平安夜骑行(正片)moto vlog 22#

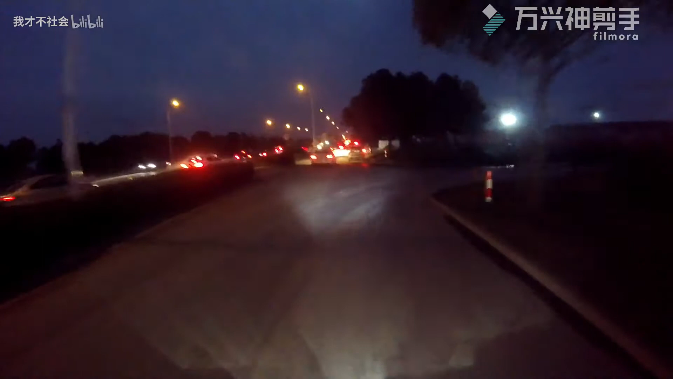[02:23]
今天是平安夜呀，兄弟，平安夜不应该堵车呀，这些人真的是恐怖。哎，我操！我他妈是要去送苹果的，竟然让我堵在这，这可如何是好？好，摩托车的优势开始发挥出来了啊！
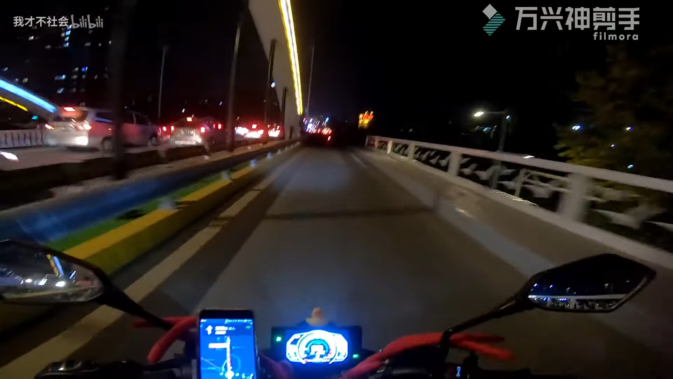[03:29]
堵成这逼样了，真他妈恐怖！
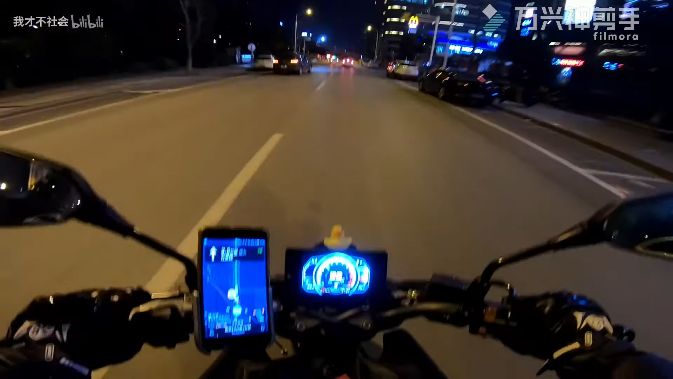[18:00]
是要右转，没法直行。
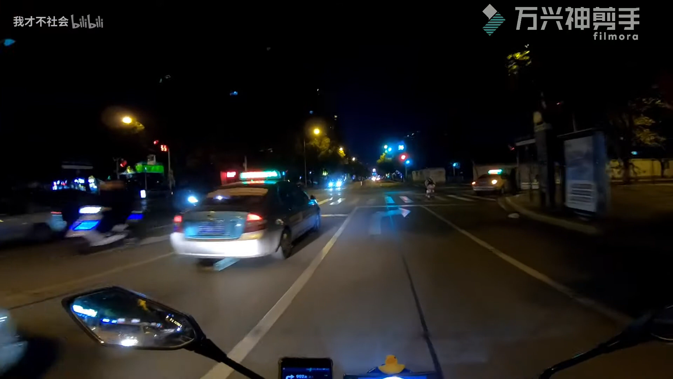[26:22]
兄弟啊，你他妈，你这么走的？你这么走的？
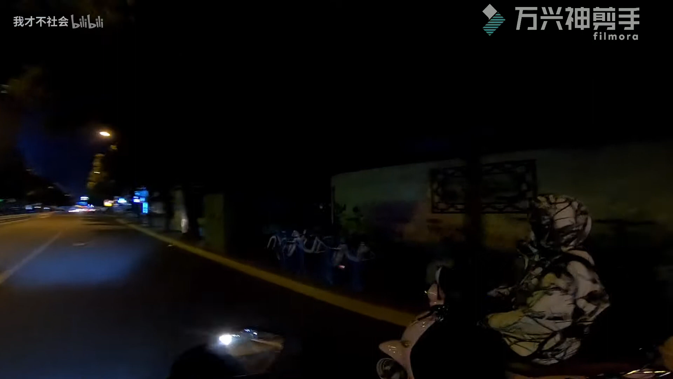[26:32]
你刚才闯红灯了呀？啊？我操！你这个你不能是因为你是电瓶车你就瞎搞呀？啊，我还是在后面跟着你吧，你走你走。
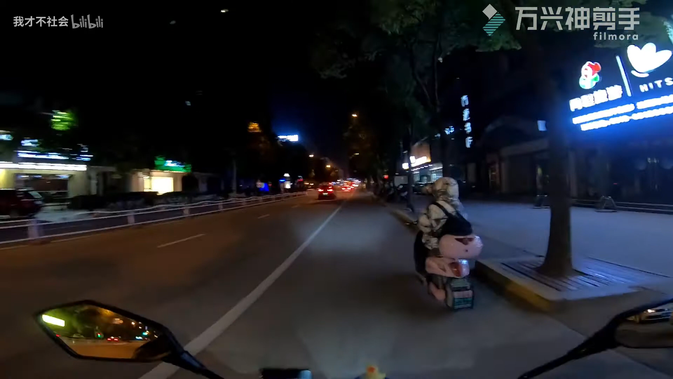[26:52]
啊？ 你走机动车道啊？ 啊，没事没事，我怕你待会儿喝多了，我操，下下。这个人真的是可怕，酒喝多了，待会儿刚才还闯了个红灯，你刚才不会是一路红灯闯过来的吧？
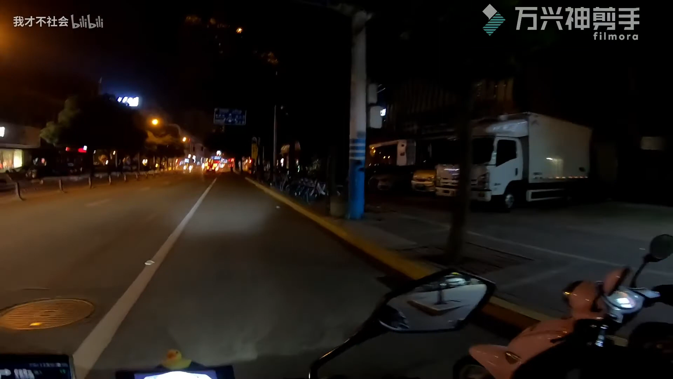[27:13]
你骑车是真的。晚上交警下班了没事，查到了反正就有三分嘛，三分200块，这个倒无所谓。为了一期视频值了。 从哪走啊？
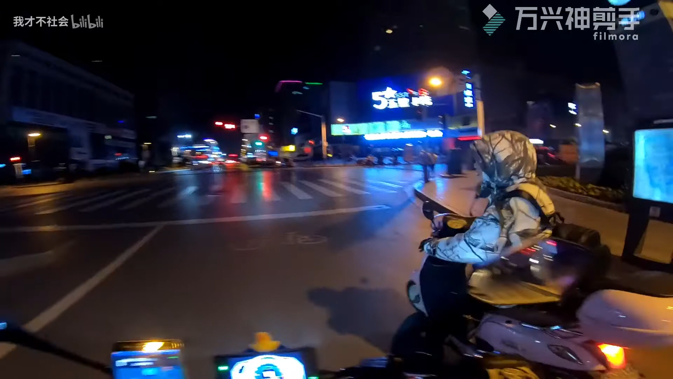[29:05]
从哪跑高架？ 我不知道，我先跟完你跑完了我再说吧。 你说我叫。 对呀、啊， 拐 你不是喝大了吗？你走你的呀，你拐啊，对啊， 我没事儿， 你走吧，走走走走走， 我没事儿。 哎呦，你这个样子，哎，真的是可怕。你待会儿再闯个红灯，正好有车一撞，啪，好，
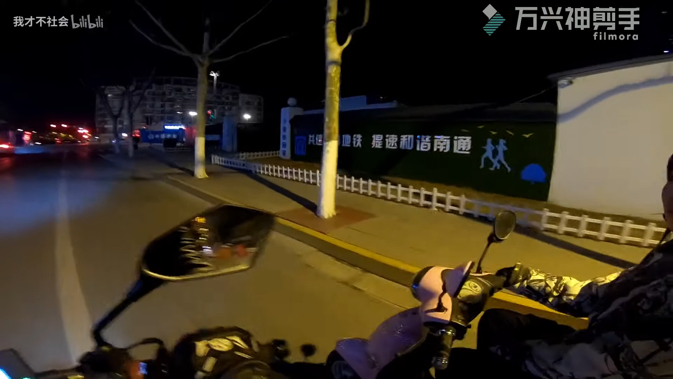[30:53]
哎呦我操！冷静啊，红灯啊！对，这个路线有点长，你还是老老实实等绿灯，不要抢，不要骑。